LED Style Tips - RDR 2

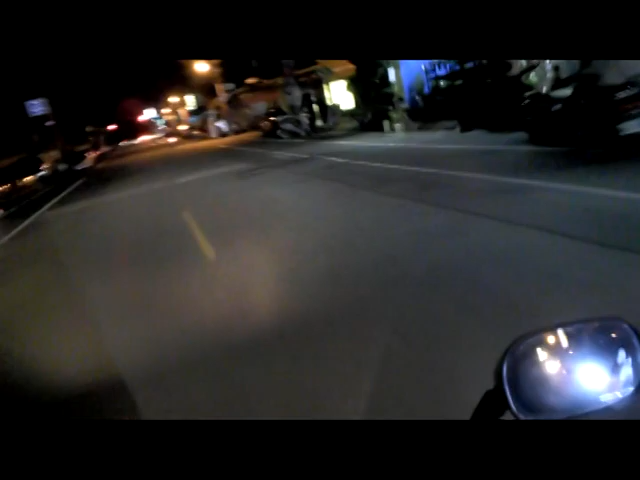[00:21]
just checking out his leds uh if you ever put uh if you ever put leds this is totally another topic you ever put leds on a car bike that's fine but you can't have the actual leds visible what i mean by that is you can have the glow from them visible but not the actual leds so if you have led like he has the leds in the front of his car and you can actually see the individual
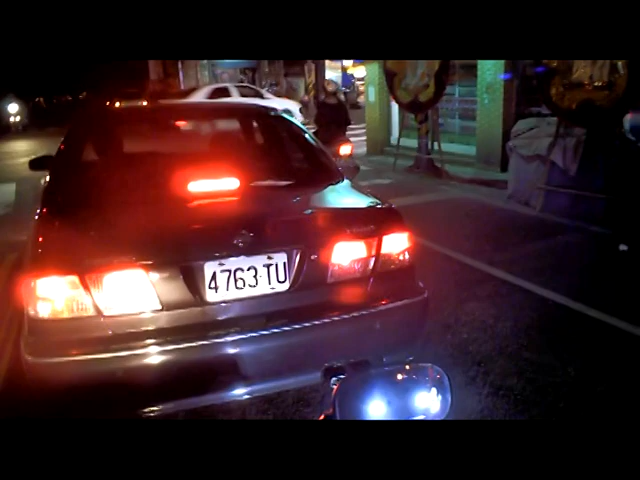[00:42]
lights you shouldn't see them you should they should be somewhere hidden pointing at something else and lighting that up glows are cool lights or not that's
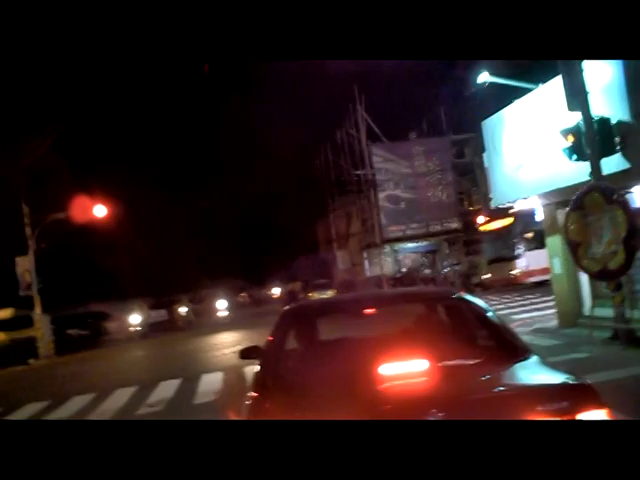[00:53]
that's the way it works i saw like the ugliest thing i ever saw was i saw a motorcycle recently and he had all these led strips on it but he just put the strips on it like just a strip on the outside like just a strip like i got leds inside so it just glows you can't actually see the leds and my